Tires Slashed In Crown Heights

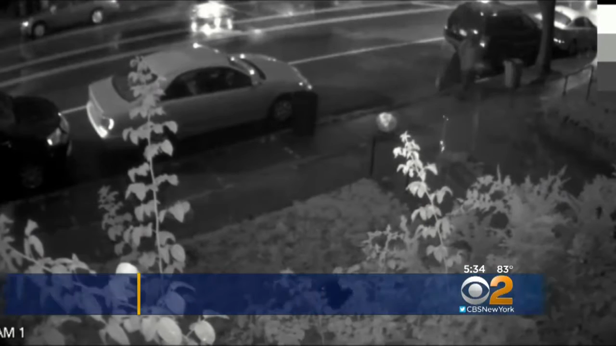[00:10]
TAKE A LOOK AT THIS SURVEILLANCE VIDEO FROM JULY 1st AT AROUND 9 P.M. THIS MAN WALKS DOWN LEFFERTS BOULEVARD BETWEEN TROY AND ALBANY AVENUES. SEE HIM BEND DOWN AND STAB AT THE CAR TIERS ONE BY ONE.